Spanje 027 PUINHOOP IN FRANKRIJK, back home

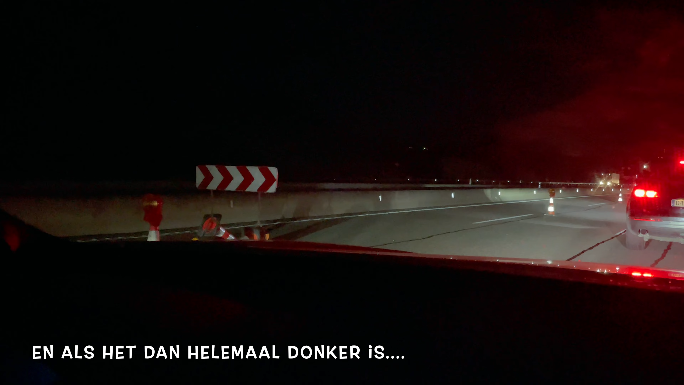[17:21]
En we zijn denk een kilometer of zes opgeschoten.
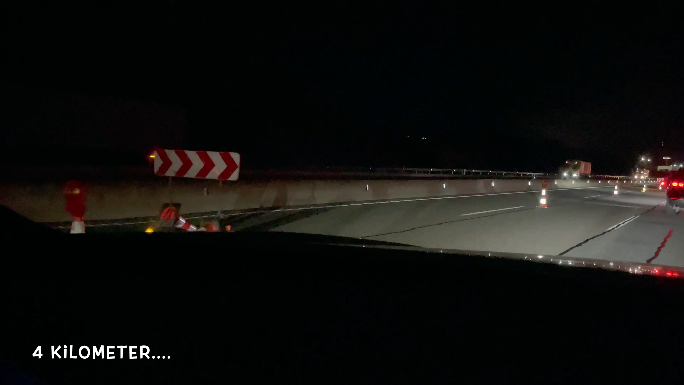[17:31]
En eh, ja, we gaan echt allemaal van drie banen nu nog maar naar één baan. En eh,
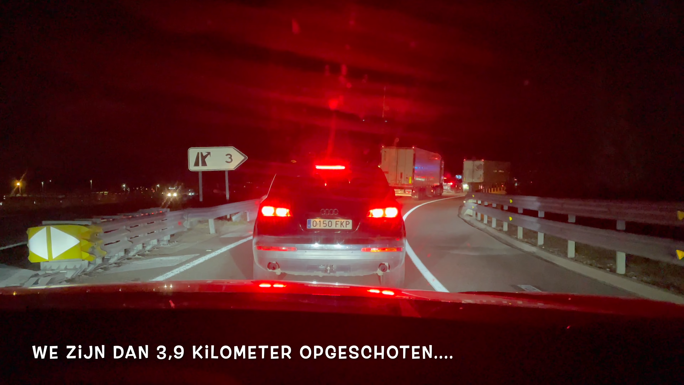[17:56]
800 meter, daar doen we ongeveer een uurtje over.
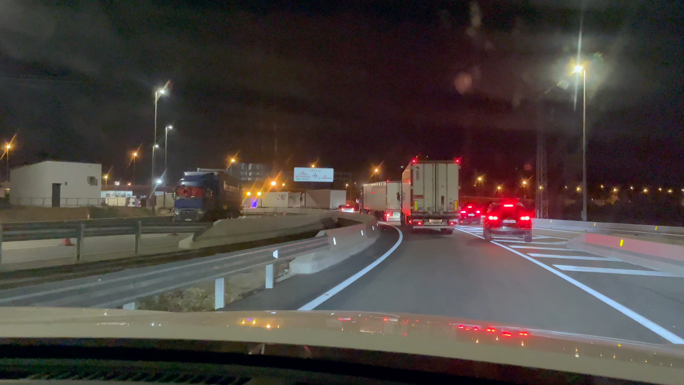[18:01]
Het is echt chaos mensen. Overal staan vrachtwagens die zijn gewoon gaan slapen. Op de vluchtstrook. Op de kant van de weg.
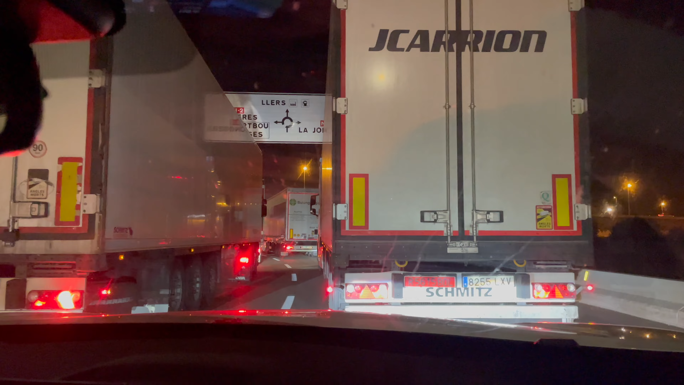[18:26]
We zijn er door.
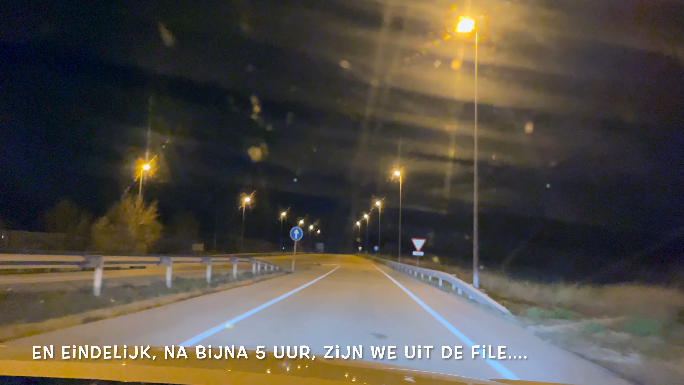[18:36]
We zijn er gewoon door. Even kijken. We weten niet voor hoe lang he.
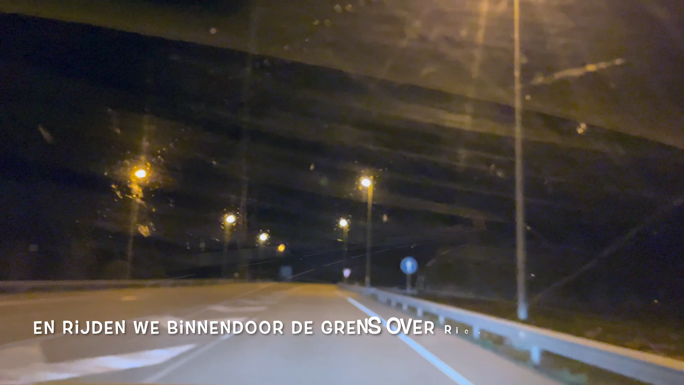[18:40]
Ik denk dat dit een prachtige weg is.
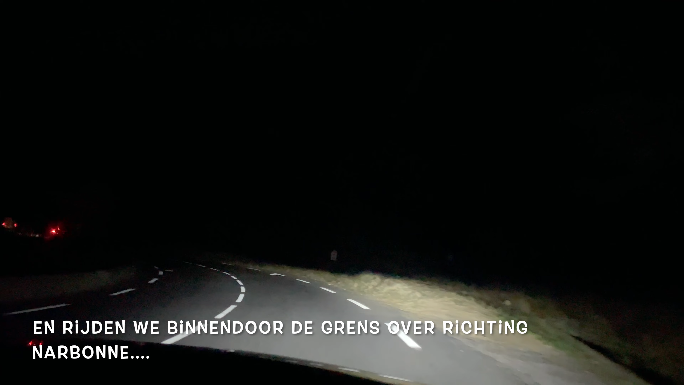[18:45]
Jammer dat het donker is. Maar er zijn zoveel aanspeldbochten.